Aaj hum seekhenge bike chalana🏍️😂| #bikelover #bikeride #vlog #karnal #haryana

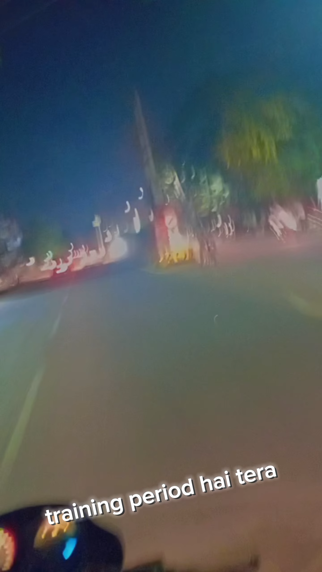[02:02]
अभी तेरा ट्रेनिंग पीरियड चल रहा, पागल तुम तेज ना चला तू। सामने दो गाड़ी है।
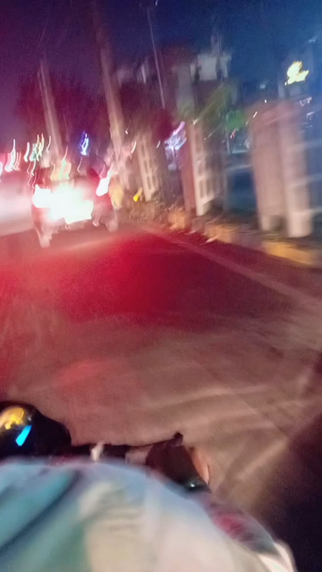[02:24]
हमारा लेवल 3 आ चुका है, तीसरा क्या कहते हैं, तीसरी लाल बत्ती टपने जा रहे हैं,
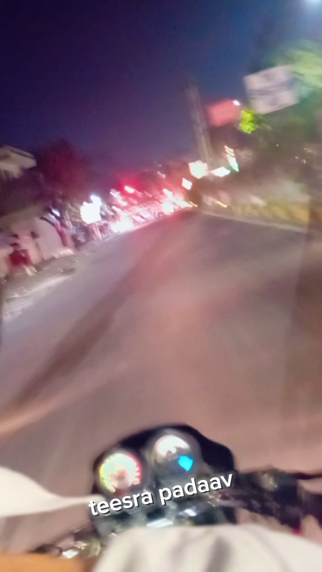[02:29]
तीसरी लाल बत्ती टपेंगे। अरे तो ले ले लेफ्ट ले ले, 14 टर्न निकाल ले,